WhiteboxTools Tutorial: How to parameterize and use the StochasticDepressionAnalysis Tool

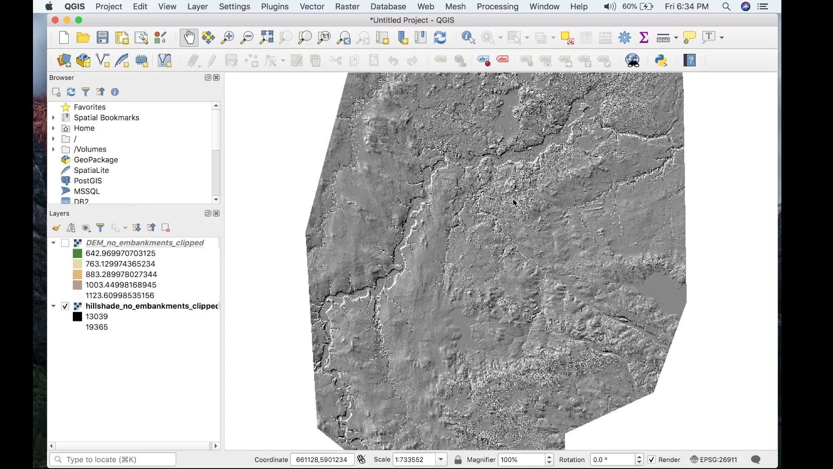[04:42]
test this tool as it is located within a watershed and has an abundance of meandering rivers of various sizes of various sizes in length and also a variety of depressions. This DM has been preconditioned to remove road embankments. Now that we are familiar with our test DEM, let's head back to runner and launch the stochastic depression tool.
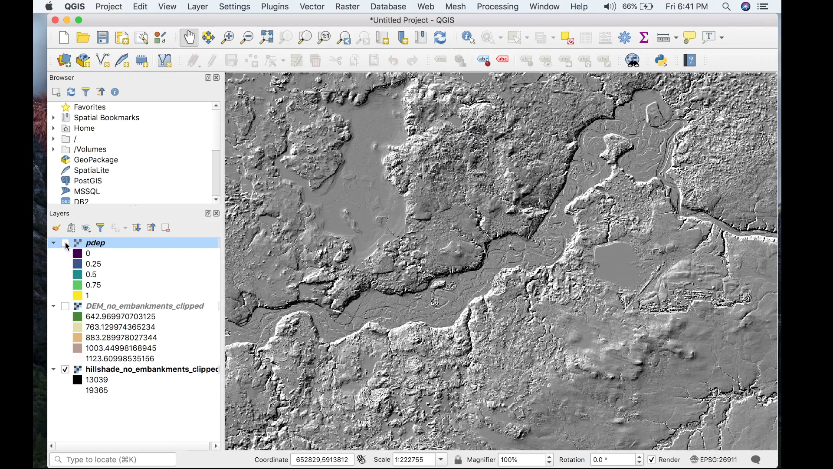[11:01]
Let's actually just take a zoom into this river as well. This tool, one thing this tool can do for sure is produce fantastic images, absolutely stunning in QGIS with this various pallets.